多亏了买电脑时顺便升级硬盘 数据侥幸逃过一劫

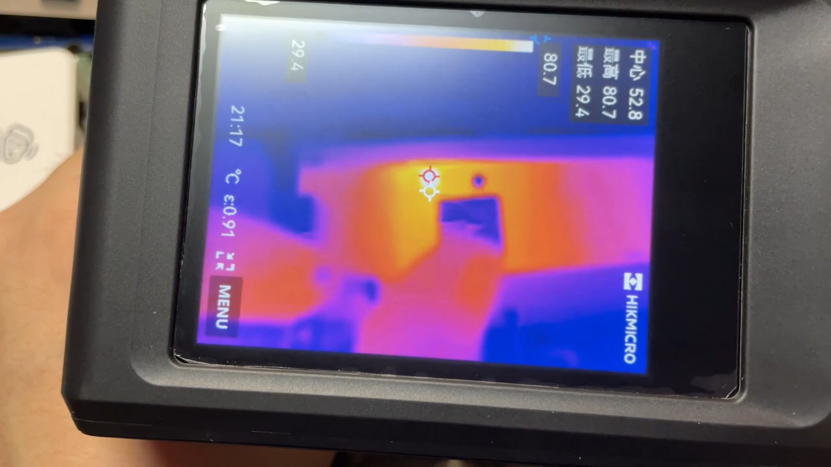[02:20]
On screen: spot 52.8°C, max 80.7°C, min 29.4°C, scale top 80.7°C, scale bottom 29.4°C
这边我刚一上电就直接出现了一个小太阳这里在发烫啊